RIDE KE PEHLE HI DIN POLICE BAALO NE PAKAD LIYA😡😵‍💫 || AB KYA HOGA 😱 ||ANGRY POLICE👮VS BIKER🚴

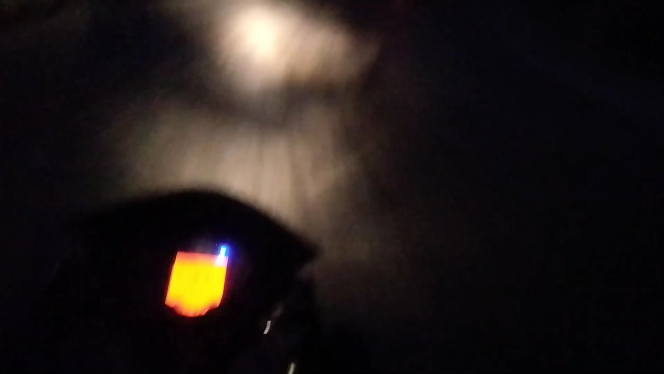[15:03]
और यहाँ पे हम पहुँच चुके हैं टनल, आप देख सकते हैं सामने।
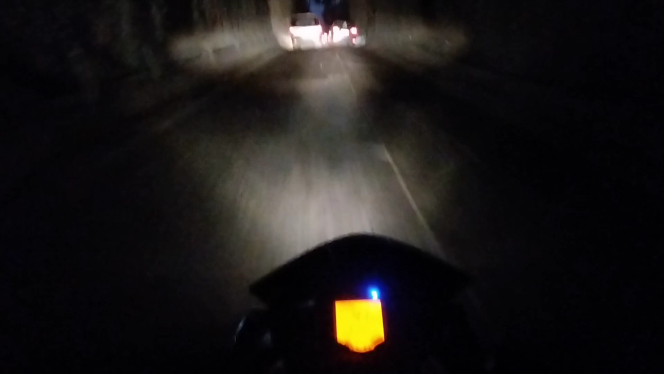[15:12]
और भाई तगड़ा ही मजा, वो तो पीछे पूरे मजे ले रहे हैं बंदे, गाने गुने लगा के नाच रहे हैं बढ़िया आराम से। तो गाइस यहाँ पे गाड़ी हो चुकी है खराब, जिसकी वजह से जाम लग गया है।
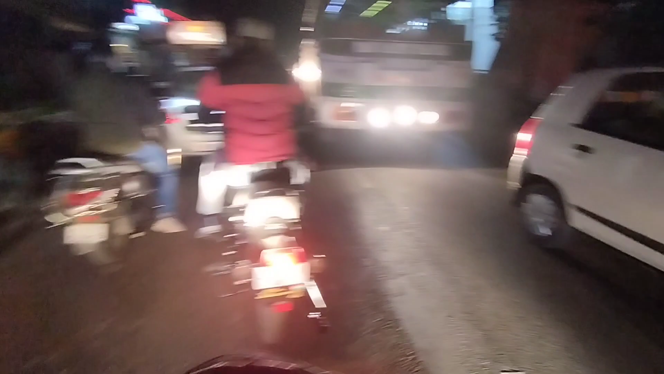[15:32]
देखो वाला गाड़ी का सेल्फी काम नहीं कर रहा है, और ये भाई तगड़े चला रहा है बंदा बुलेट,
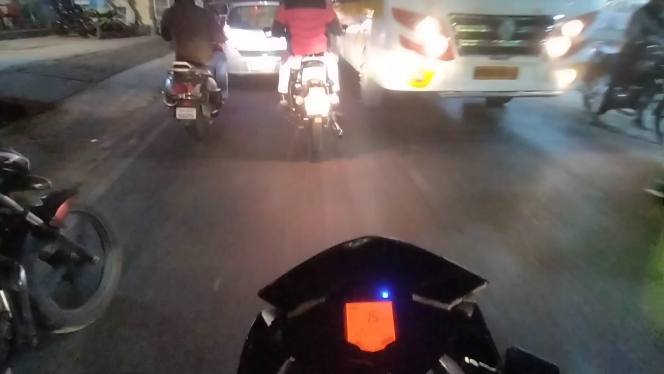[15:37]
आगे वाला ठीक ठाक कट मार रहा है अभी।